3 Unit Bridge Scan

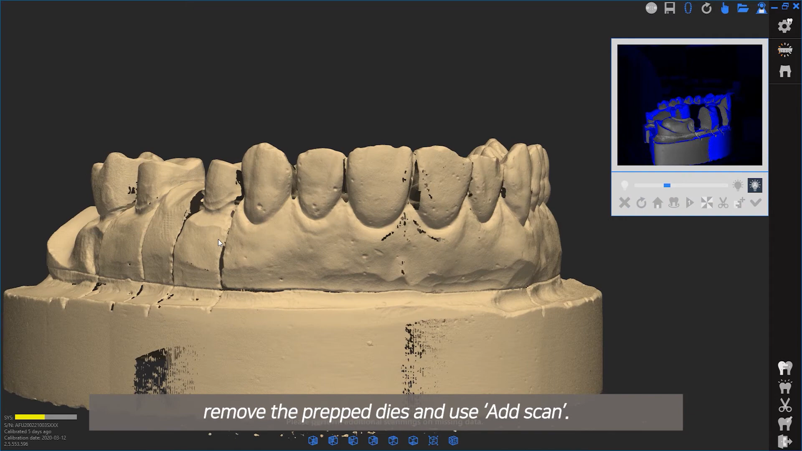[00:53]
Proceed to Prepped Die Scans. Place the model in the scanner after removing the adjacent dies from the base.
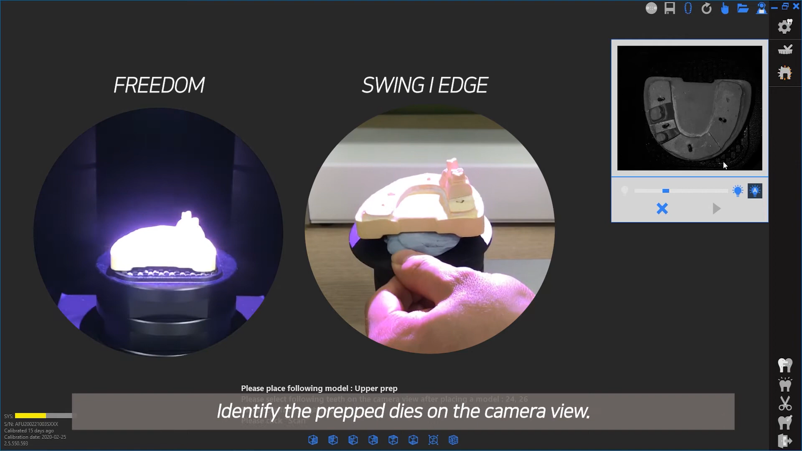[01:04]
Identify the prepped dies on the camera view. Have the prepped dies fit inside the red circle.
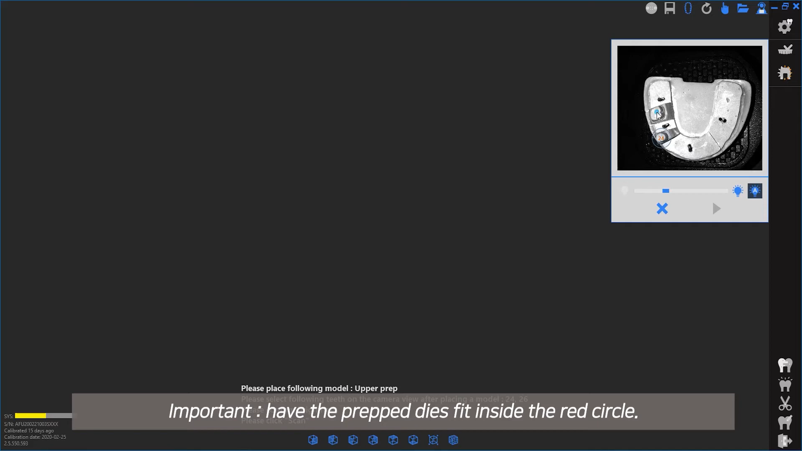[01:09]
Control the size of the circle with the mouse scroll wheel.
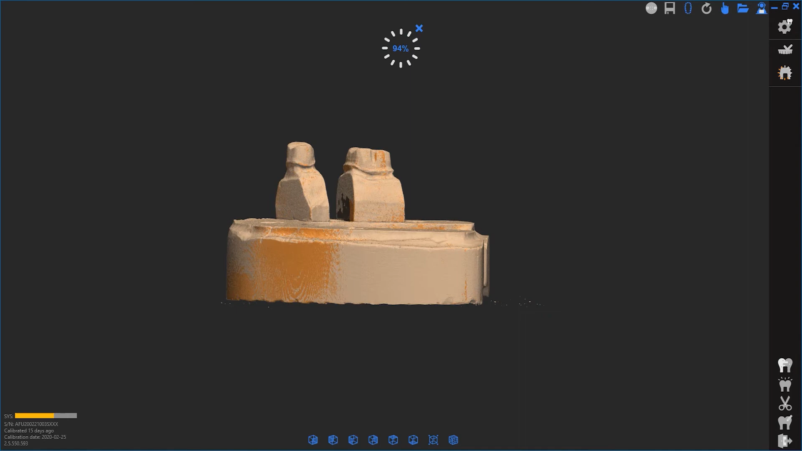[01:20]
Any unscanned areas can be scanned additionally with a mouse drag.
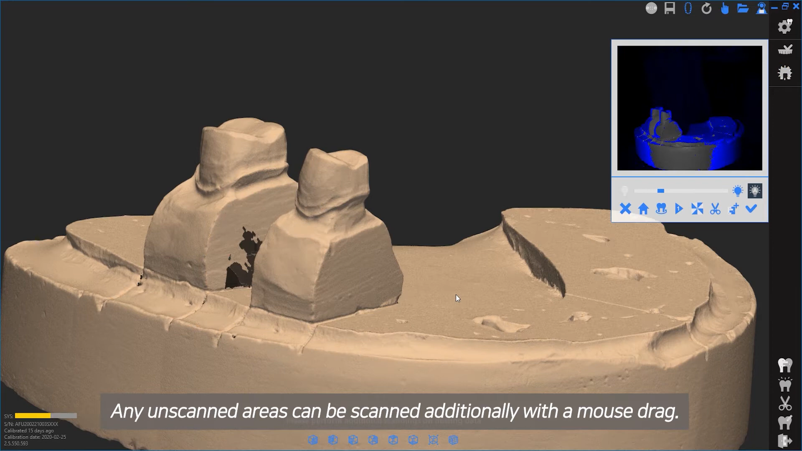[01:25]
Click the checkmark to proceed to the next stage.